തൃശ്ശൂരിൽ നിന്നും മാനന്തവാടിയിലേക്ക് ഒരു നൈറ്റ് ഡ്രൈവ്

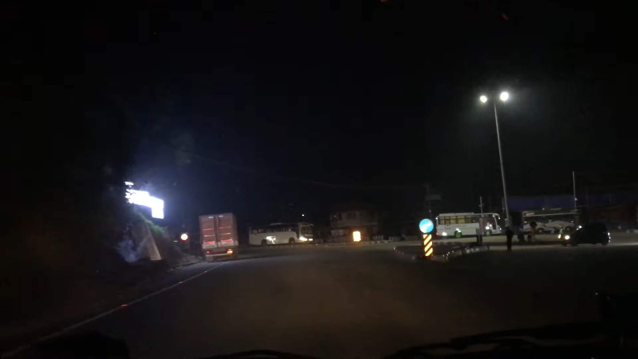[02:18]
ഇവിടുന്ന് ലെഫ്റ്റ് എടുത്ത് പോയാൽ പൊന്നാനി റൂട്ടാണ്, റൈറ്റ് എടുത്താൽ കുറ്റിപ്പുറം പാലം. നമ്മളത് ആ കുറ്റിപ്പുറം പാലത്തിലെത്തി.
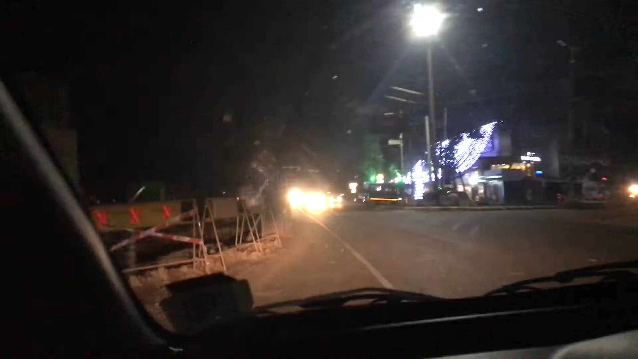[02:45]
ഇപ്പം നമ്മൾ കുറ്റിപ്പുറത്ത് നിന്ന് ഡീവിയേറ്റ് ചെയ്ത് തീരദേശം ആ റൂട്ട് പിടിക്കാൻ പോവാണ്.
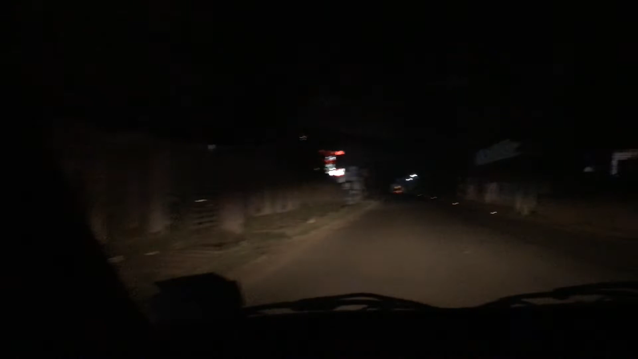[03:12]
അപ്പോൾ ഈ തിരുനാവായ തീരദേശ ഹൈവേ കൂടെ നമ്മളിങ്ങനെ പോവാണ്. നമ്മുടെ പാരലായിട്ട് ഇടത് ഭാഗത്ത് ഭാരതപ്പുഴ ഇങ്ങനെ ഒഴുകിക്കൊണ്ടിരിക്കുന്നത്. രാത്രി നേരം ആവുകൊണ്ട് അതും കാണിക്കാൻ പറ്റില്ല. അപ്പോൾ എന്തായാലും ലെറ്റ്സ് ഗോ.
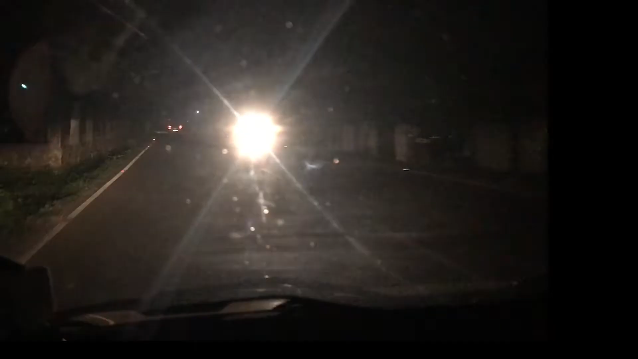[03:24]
ഇവിടുത്തെ ഏതോ ഒരു ടോൾ ബൂത്ത് ഉണ്ട്.
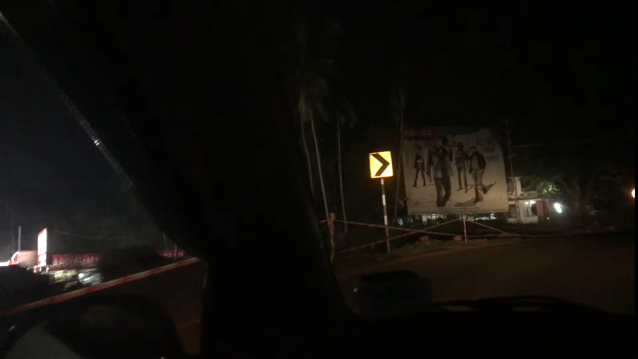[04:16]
ലെഫ്റ്റ് സൈഡിലൊക്കെ ഇങ്ങനെ ഫുൾ സ്വിങ്ങിൽ പണി നടക്കുകയാണ്.
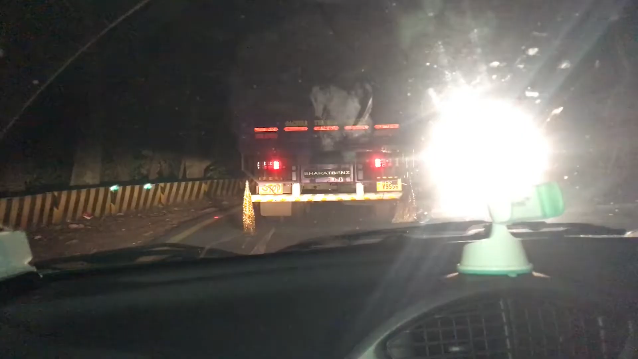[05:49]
5 മിനിറ്റായിട്ടപ്പോ നമ്മളിത് ഈ ഒരു ലോഡ് വണ്ടിയുടെ മൂടി പിടിച്ചു പോയിരുന്നു.
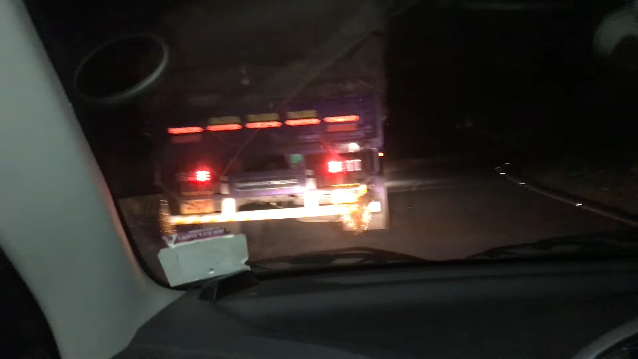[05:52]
ഇതേ ഓവർടേക്ക് ചെയ്യാൻ നോക്കണു. അപ്പോഴേക്കും ഇതേ എതിരെ വണ്ടി വരണു. നമ്മളിത് വീണ്ടും സൈഡ് പിടിക്കണു. വീണ്ടും വണ്ടി വരണു. ആ ഓക്കെയാണ്, കറിപ്പോ.
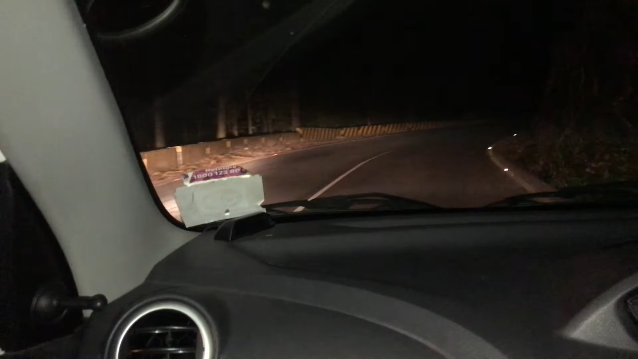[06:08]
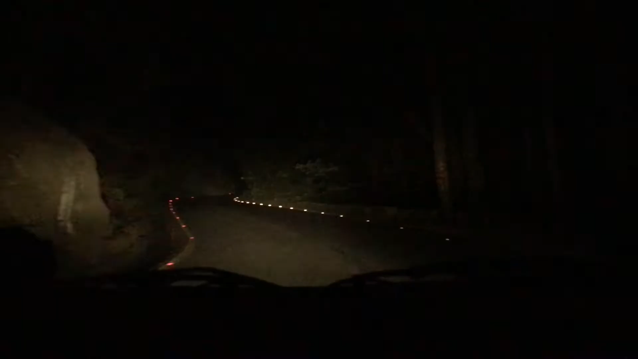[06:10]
അങ്ങനെ നമ്മളിതേ ചുരം കയറി മുകളിലെത്തിയേക്കാണ്. ഇവിടെ വെൽക്കം ടു വയനാട് എന്ന് പറഞ്ഞ ബോർഡൊക്കെ കാണാം. മുകളിൽ ആർച്ചൊക്കെ ഉണ്ട് വെൽക്കം ടു വയനാട്.
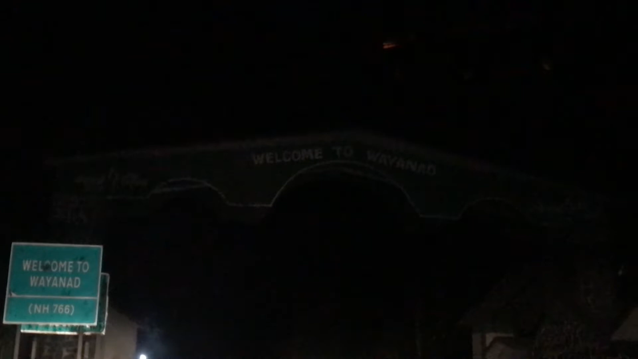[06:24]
പക്ഷെ രാത്രി നേരാവുണ്ട്, അതൊന്നും കാണില്ല. അപ്പോൾ തൽക്കാലം നിങ്ങൾ ഈ പച്ച ബോർഡ് വെച്ച് അഡ്ജസ്റ്റ് ചെയ്യുക.
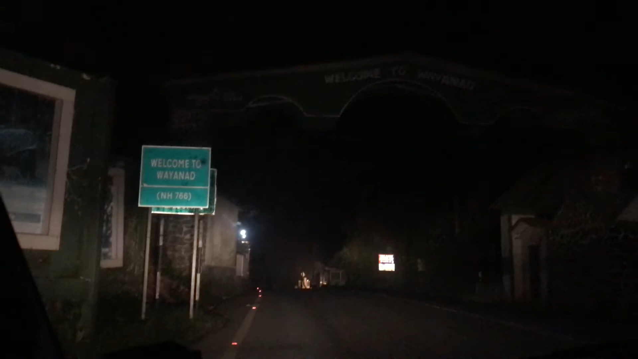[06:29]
എന്തായാലും നമ്മൾ ചുരക്ക് കയറി മുകളിലെത്തി. ഇനി നമുക്ക് നേരെ മാനന്തവാടിക്ക് വിടാം.